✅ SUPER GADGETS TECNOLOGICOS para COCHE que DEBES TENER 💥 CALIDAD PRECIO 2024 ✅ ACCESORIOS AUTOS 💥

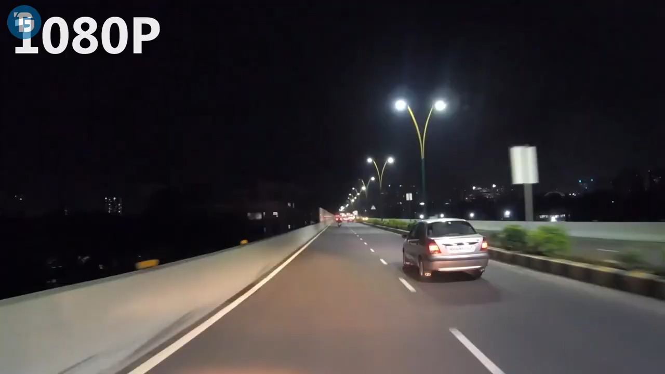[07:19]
HD a 1080p con 30 fps.
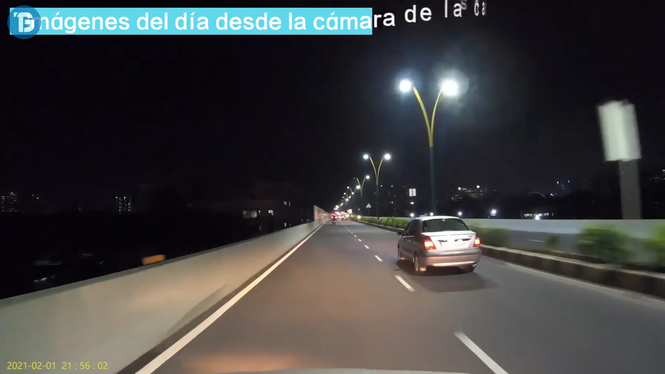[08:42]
La cámara de coche cuenta con grabación de bucle para que las imágenes más antiguas se borren para dejar espacio a las nuevas.